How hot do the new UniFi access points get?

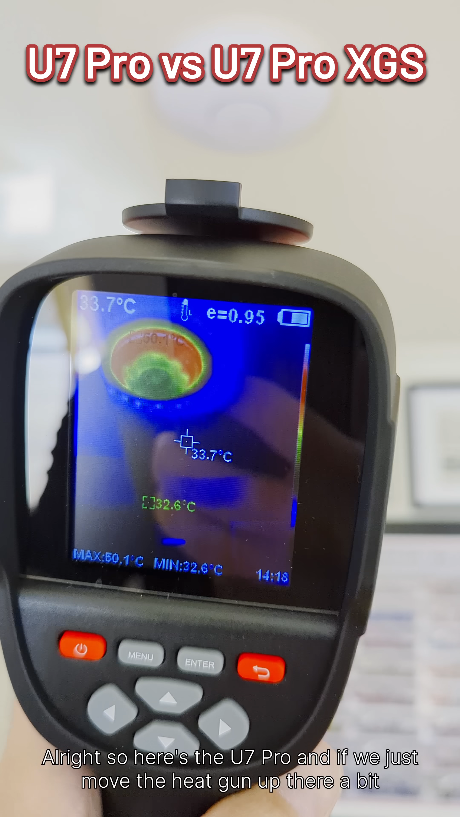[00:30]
On screen: spot 33.7°C, max 50.1°C, min 32.6°C
All right, so here's the U7 Pro and if we just move the heat gun up there a bit,
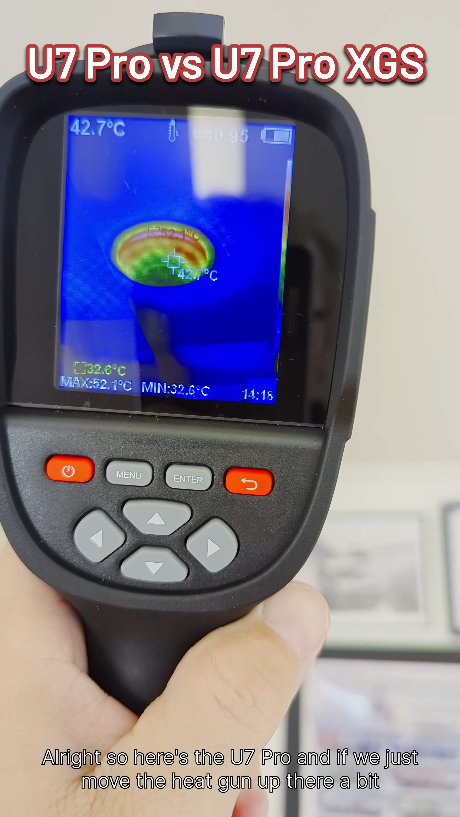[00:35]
On screen: spot 42.7°C, max 52.1°C, min 32.6°C
it looks like it's running about 52 and a half, maybe 53 degrees or something like that.
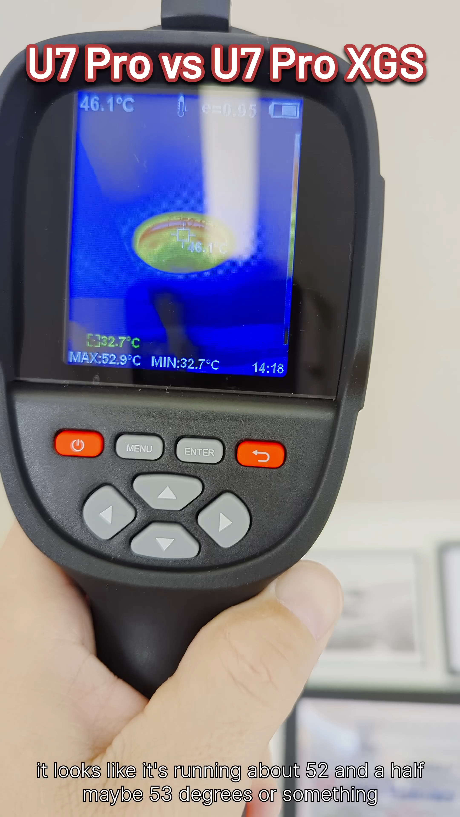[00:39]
On screen: spot 46.1°C, max 52.9°C, min 32.7°C
So pretty warm. All right, let's go and compare to the U7 XGS. All right, so here's the U7 Pro XGS in comparison. Let's see what heat we get from that.
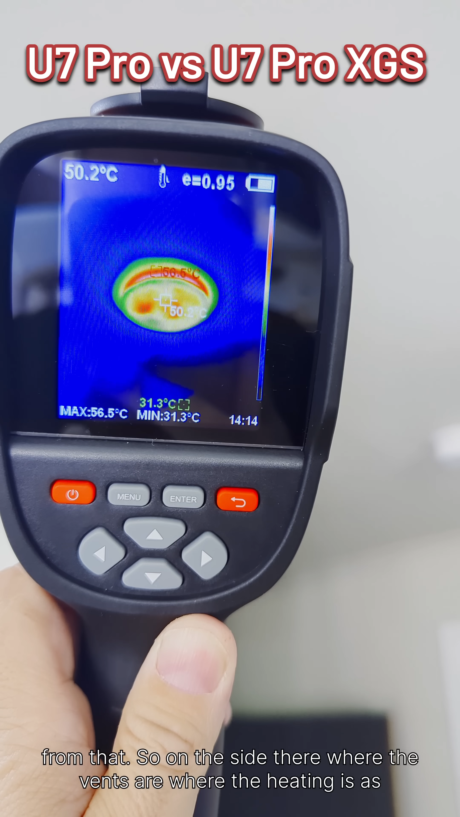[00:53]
On screen: spot 50.2°C, max 56.5°C, min 31.3°C
So on the side there where the vents are, where the heatsink is, as expected, it's about 57 degrees, something like that.
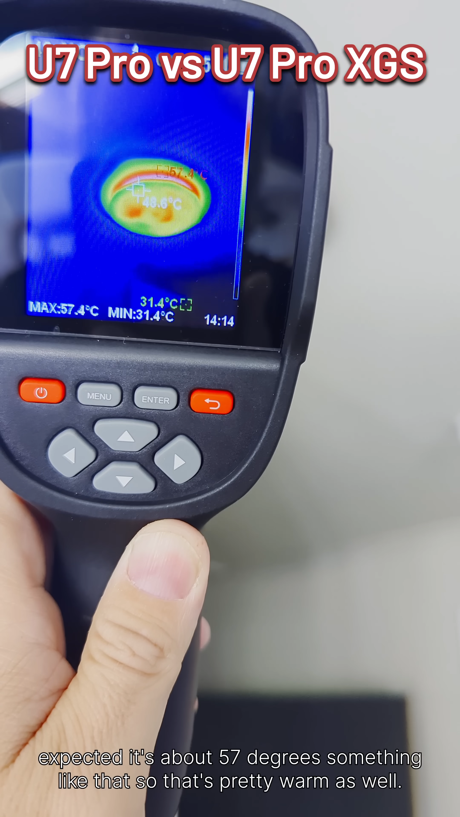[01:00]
On screen: max 57.4°C, min 31.4°C
So that's pretty warm as well. The U7 Pro XGS is running a little bit hotter.